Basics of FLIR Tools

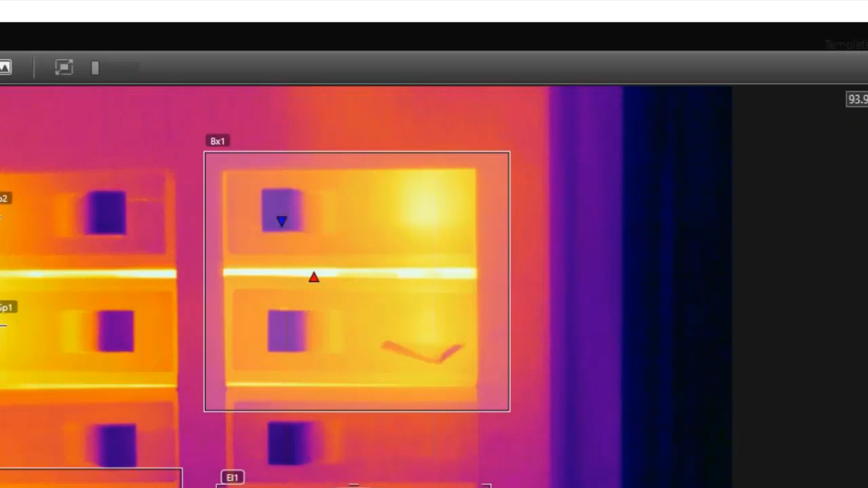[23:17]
Now, with these area tools, they can show all three values, but you don't have to show all three. On the right click menu, you have some options for these measurement tools. So if I right click inside this box, I can go to local, max, min, and average markers.
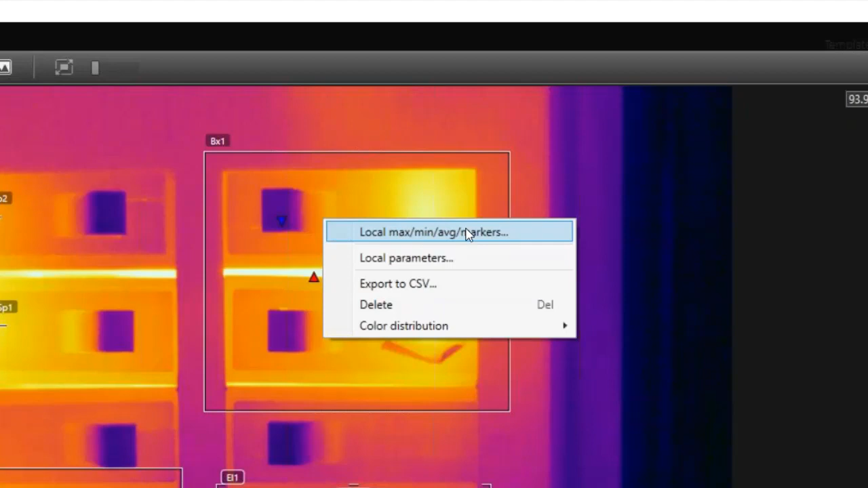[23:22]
The very first item on that right click menu. And I can choose to not show, say, minimum and average.
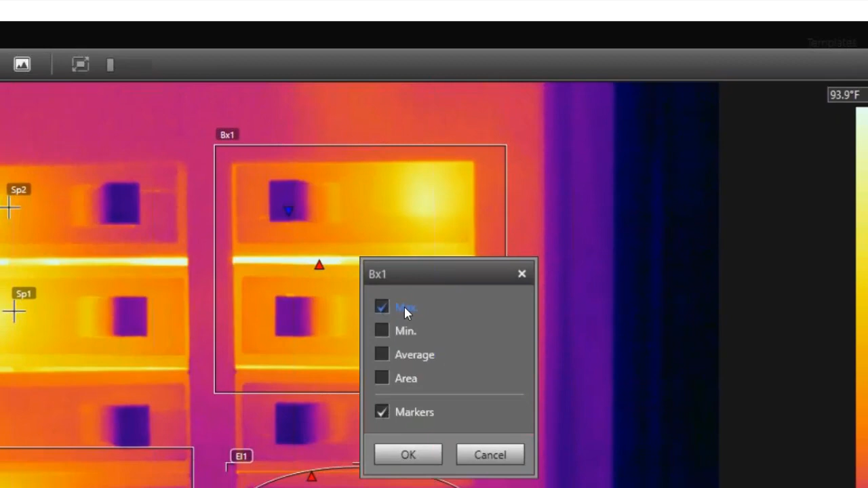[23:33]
If you only care about max, you can just choose not to show those other items. Click OK. And now box one shows only maximum.
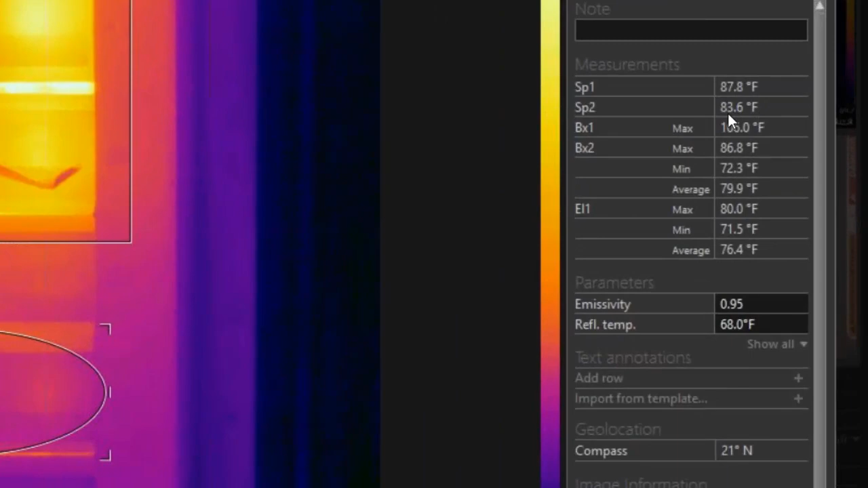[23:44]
So it can help to reduce the amount of data that's showing up on your reports by just focusing in on what you're interested in and not necessarily those other parameters. And then again, just like the spots, if you want to delete an area, right click and click delete. The next measurement function is the line. So we can click and drag that across the image. And similar to the area, the line shows maximum, minimum, and average temperature.
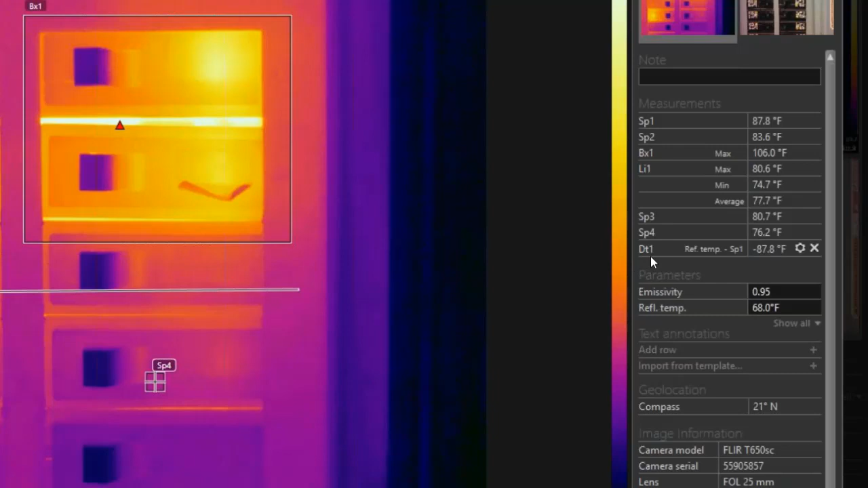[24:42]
On screen: min 74.7°F
So if I click on this, it adds a row to the table at the very end. It's called DT1. And there's a little kind of a gear button there. If you point to it, it says edit. So I can choose any of the measurement functions that are currently on the image. And this will calculate a temperature difference between any of these two tools. So if temperature rise is something that you report on, this gives you a nice easy way to figure out what that is. And for instance, I can select box one, which would be this box here.
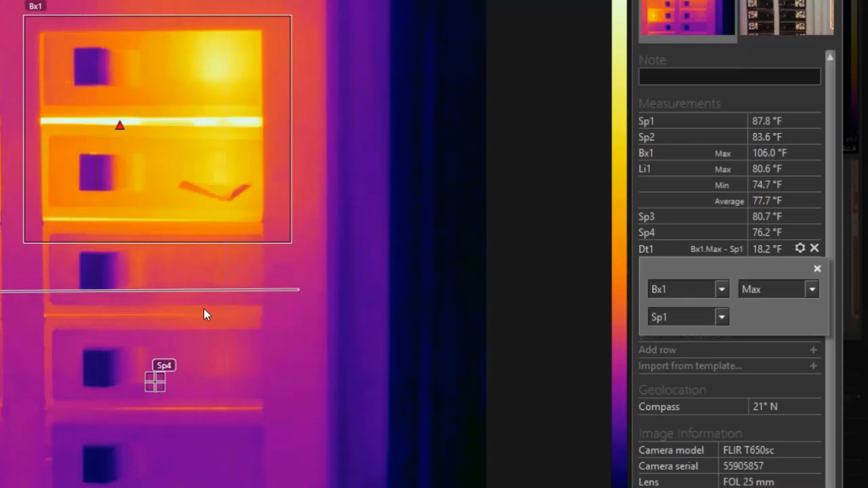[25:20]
Maximum temperature. You can do minimum or average also. And then say if you have a reference spot set up somewhere, let's just say spot four. Like that. All right. That's it. And it shows you that the difference between those two is about 30 degrees Fahrenheit.
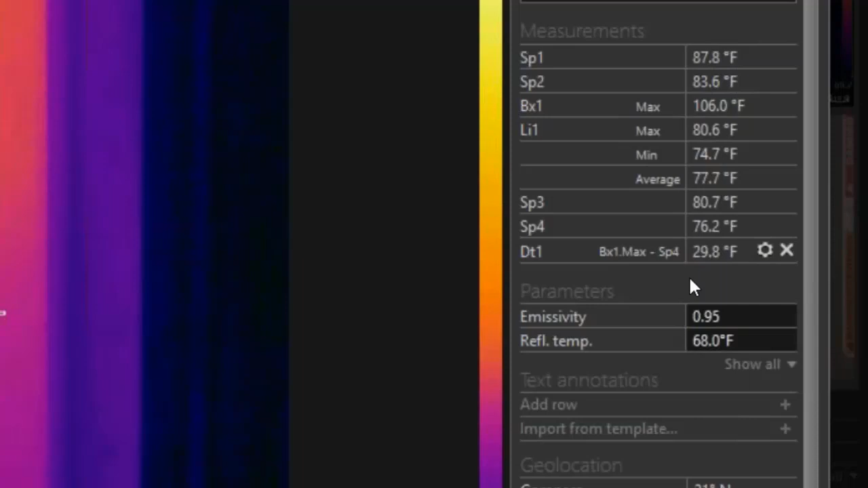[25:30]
You can have multiple delta Ts. If I click that again, it adds another row. So you can see that it's pretty easy to have a wide variety of
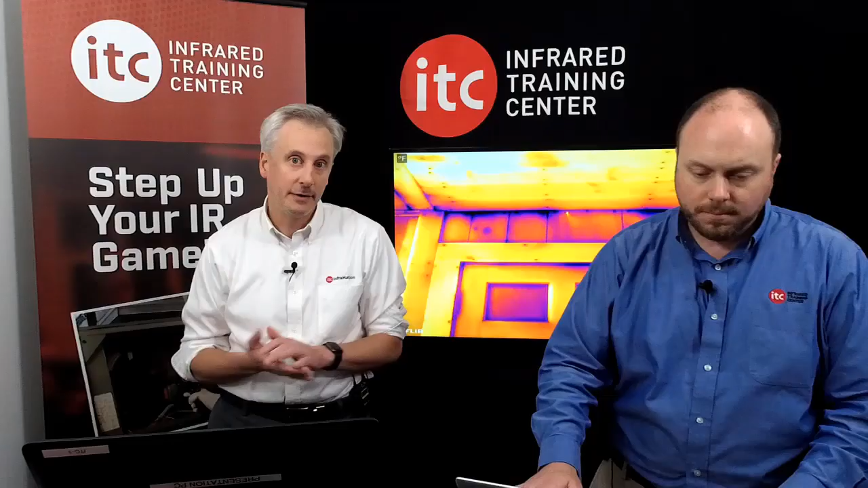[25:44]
different types of measurement tools on the same image. Now, of course, all of these numbers here that it shows are dependent on the object parameters.
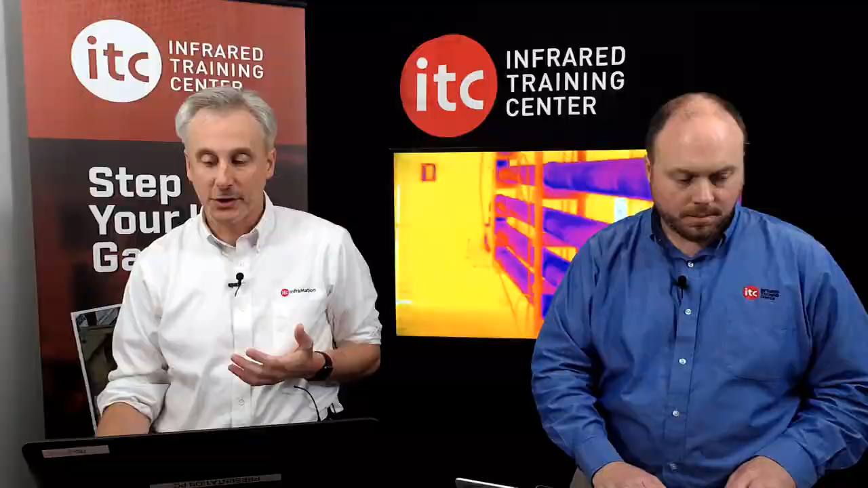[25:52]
This is something that we spend a lot of time in our thermography classes about. It can be complicated. It depends on what you're measuring.
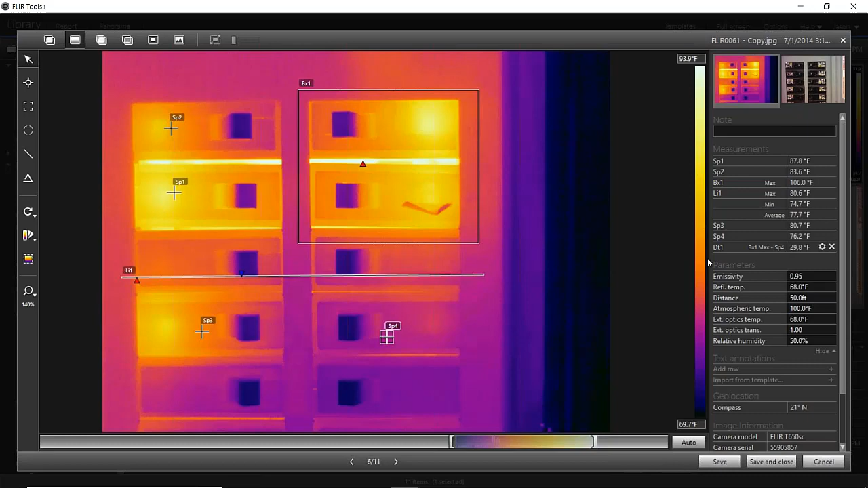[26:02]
On screen: scale top 93.9°F, scale bottom 69.7°F
But the nice thing about the software is that you can change emissivity, reflected temperature, and all these other parameters that feed this formula that outputs a temperature. Some of the cameras only have emissivity and reflected. But through the software, you can access all these parameters regardless of the camera that you're using. These are basically just text boxes.
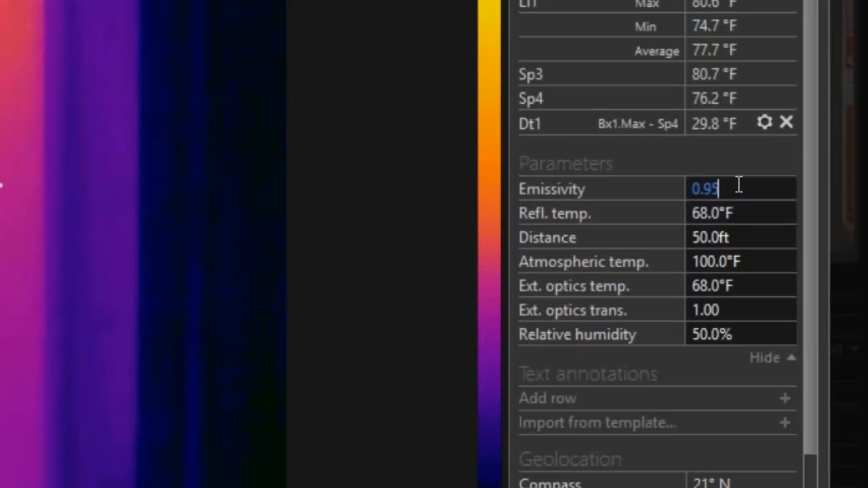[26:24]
On screen: min 74.7°F
You can backspace and type a new value. Hit enter. It makes all the adjustments for you. And these are what I would call global settings universally across the entire image. You can also set local parameters. So if you had a more complex image with different emissivities, you can right-click on any of these measurement tools,
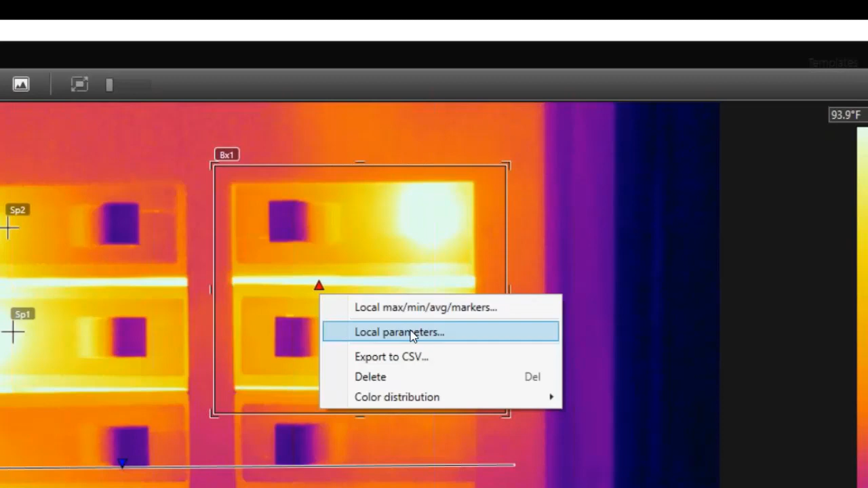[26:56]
go to Local Parameters, which is the second menu on the right-click, or second item, I should say.
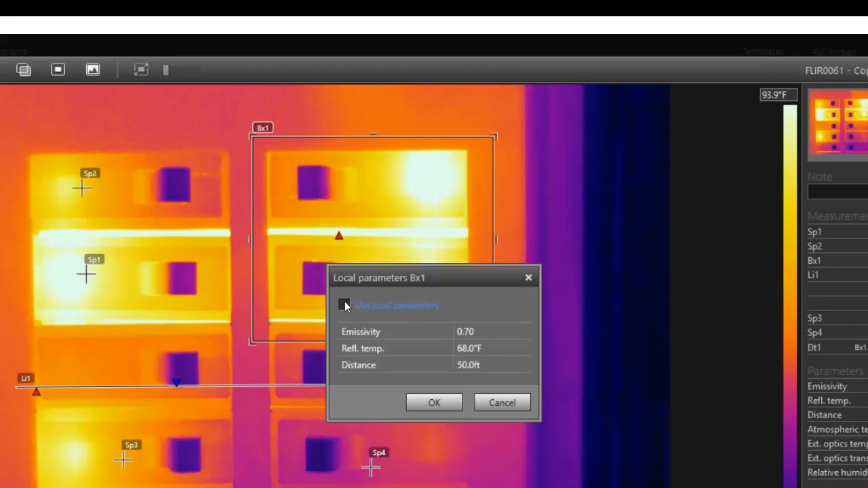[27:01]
On screen: scale top 93.9°F
And then go to Local Parameters, and you can set an emissivity for just that measurement tool, just that box. So I'll just set it to something really low here. So now, the measurements that you're seeing from that box are using the local emissivity,
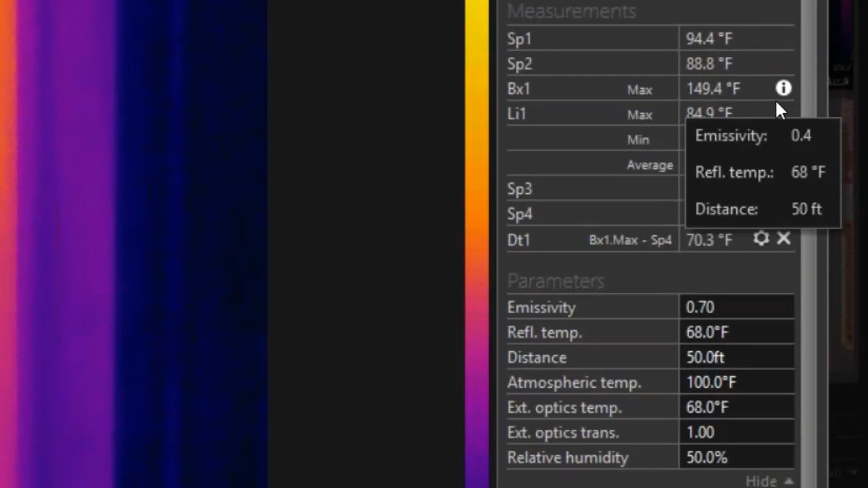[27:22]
not global emissivity here. And any time you do that, it'll show this little eye symbol here. If you point to it, it actually shows you what the emissivity is. It doesn't change the image. So this can get a little complicated if you're – you just have to be careful to watch for that symbol so you know, because the colors all look the same. It's changing it in the formula, not for the image itself. But it's a powerful tool. If you're looking at complex images, printed circuit boards is a good example I can think of where you might need to do this,